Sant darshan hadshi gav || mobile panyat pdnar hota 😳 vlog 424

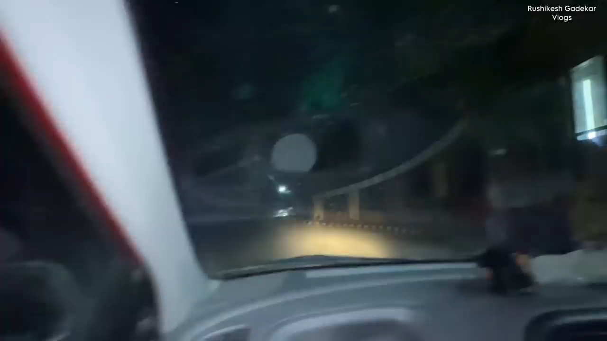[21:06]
अँड गाईज मला आहे ना साप दिसला गाडीच्या समोरच, पण तो आहे ना आता आम्हाला क्रॉस होऊन ना इकडे गेलाय तो. हे बघ चल समोर चल.